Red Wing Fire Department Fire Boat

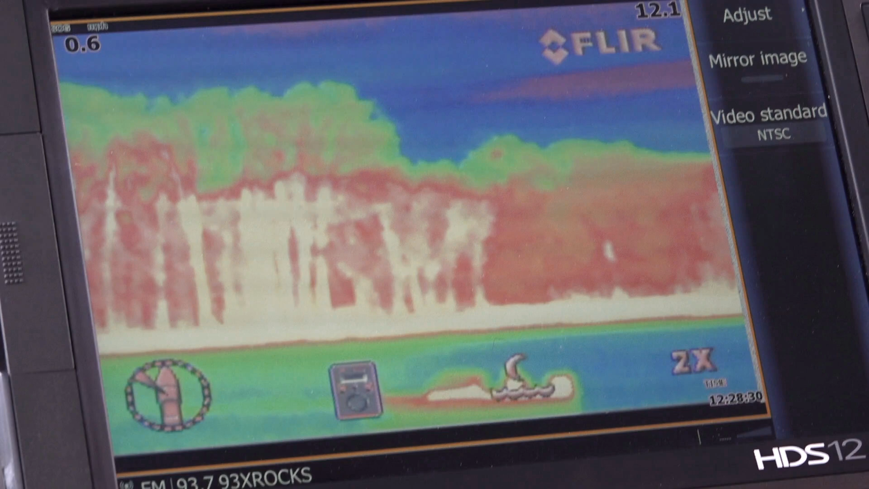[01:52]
Up on top there's an infrared camera that's projected through our Lowrance unit here.
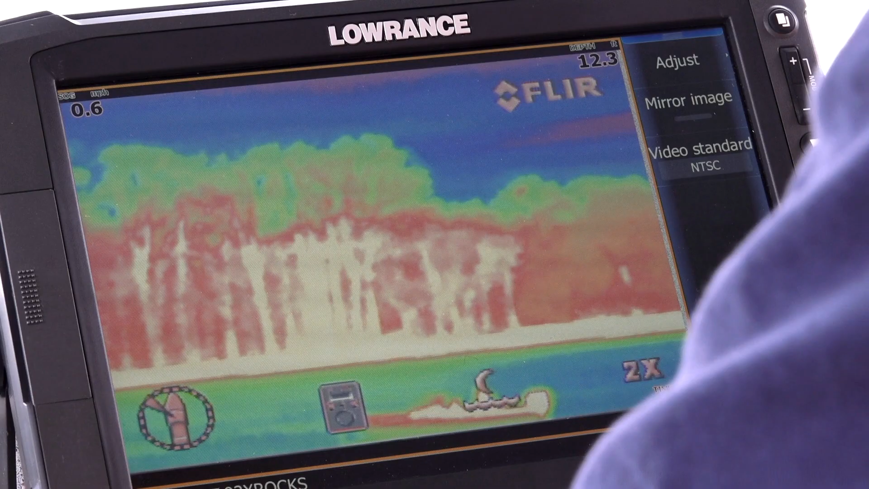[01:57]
So at night, in fog, whatever you can see from the camera here, I can pan it around.
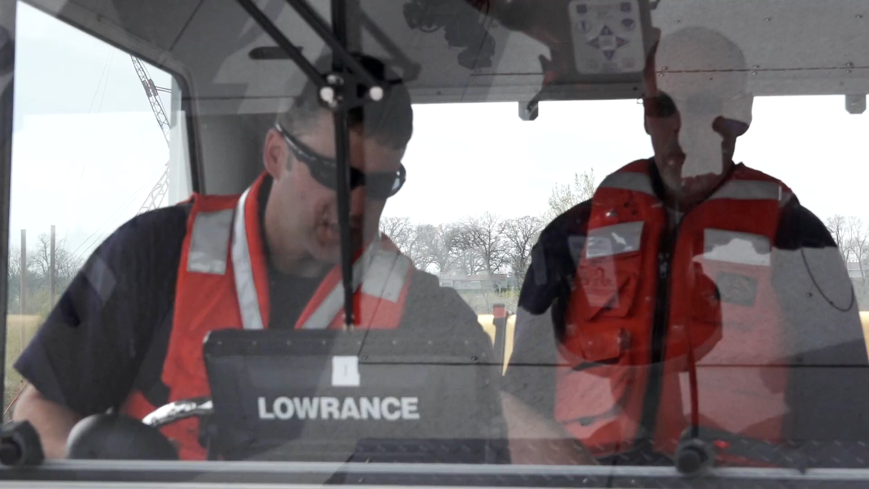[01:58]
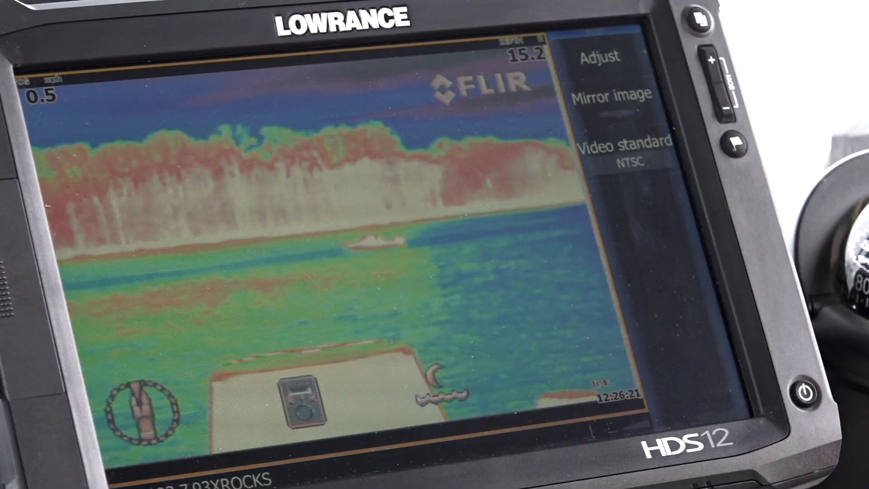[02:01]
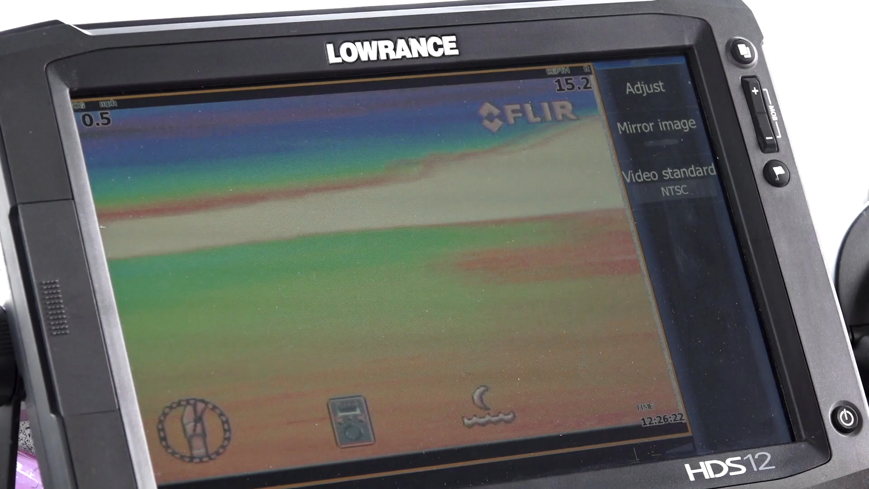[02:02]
Because there's times you're out, you can't see anything, no matter how big a spotlight you've got. Absolutely. So we've got the forward-looking infrared camera.
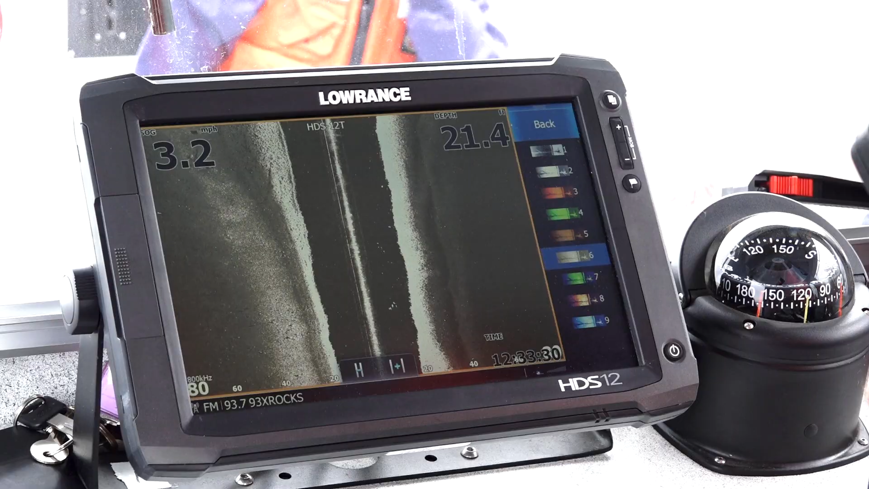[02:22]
So right now, the sonar, instead of looking down like a traditional sonar, is actually looking out to the side of the boat.
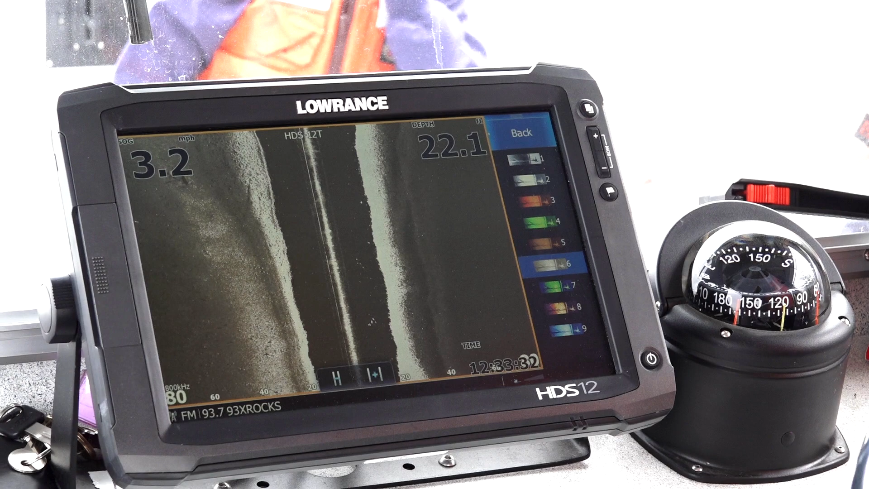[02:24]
You can see here, I'm looking out 100 feet on this side and 100 feet on this side. So really, that's quite a fish finder. It is quite a fish finder.